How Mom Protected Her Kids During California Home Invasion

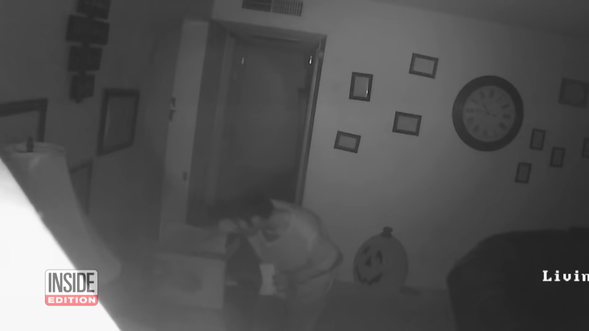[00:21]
Then he spots something else. The intruder grabs her computer. He looks right into a surveillance camera, but instead of running off, he heads to the garage.